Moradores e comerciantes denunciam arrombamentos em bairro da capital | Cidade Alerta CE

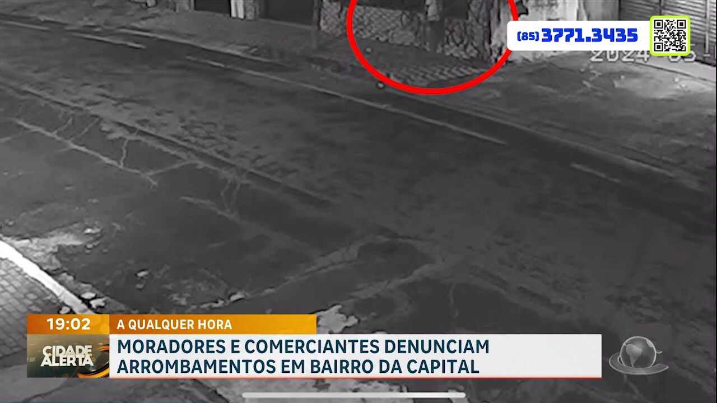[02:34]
Logo em seguida, ele viu que não conseguiu arrombar o portão que dá acesso a um apartamento, que fica acima de um comércio. E depois dessa desistência, foi aí que ele partiu para o imóvel, onde ele chegou a entrar, mas logo em seguida fugiu, após ser surpreendido pelo proprietário do imóvel, conforme a gente acabou de conversar.